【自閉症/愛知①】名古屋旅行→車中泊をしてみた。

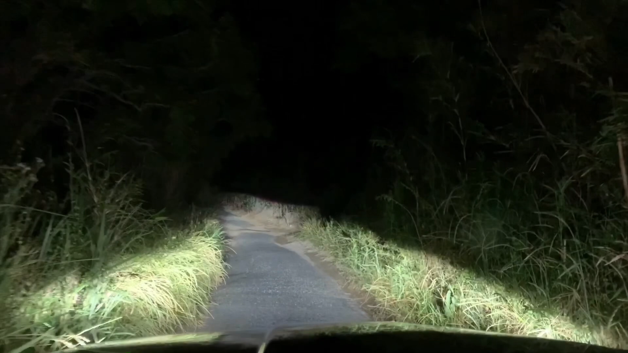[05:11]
あのね、夜やから閉まってるからその、建物の周りを回ろうと思ったらすっごい道
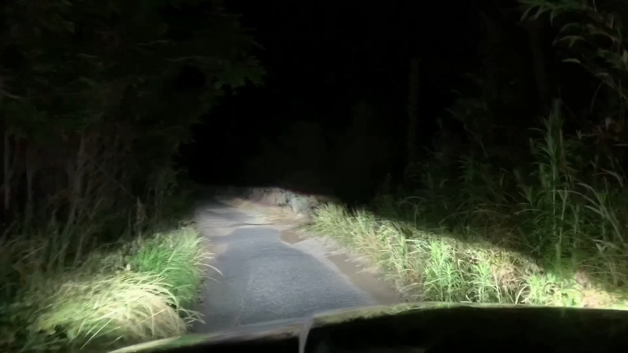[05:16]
今これ広くなったけど、もうね車両サイドのクソするぐらいの道がちょっとずれてますなおちゃん、笑いすぎ笑いすぎはい、みんなで車中泊をしています